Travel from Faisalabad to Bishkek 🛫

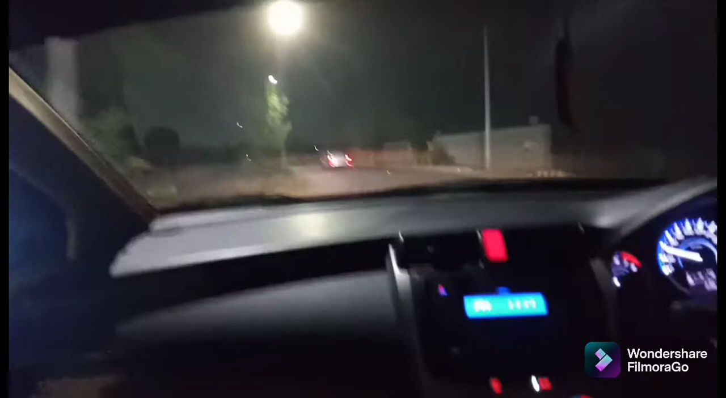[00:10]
تو ناظرین ہم پیس عباد ایر فورٹ میں انٹر ہوتے ہوئے دیکھ سکتے ہیں ہم جا رہے ہیں جائے جا رہے ہیں اسلام علیکم جی امید کرتے ہیں خیریہ سے ہوگئے آج ہم ایرپورٹ کے لئے روانہ
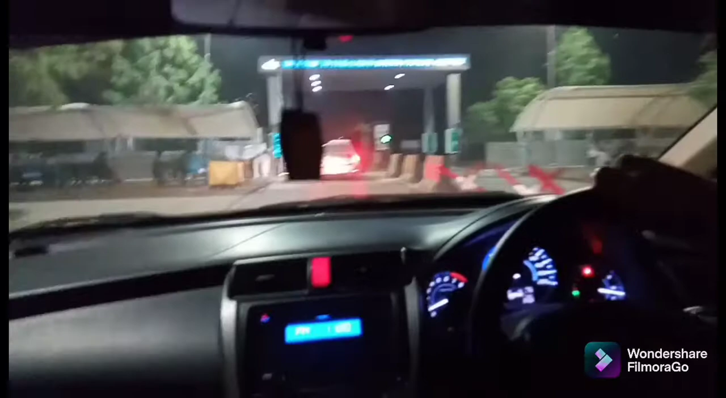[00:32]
ہو چکے ہیں میری فلائٹ تھی فیصلہ بات تو شارجہ شارجہ ٹو بشکی اور شارجہ میں میرا سٹیج ساڑھے چھے گئے انٹے کا اور اس کے بعد ہم روانہ ہوگے بشکی کے لئے اور اب ایرپورٹ پہ پہنچ چکے ہیں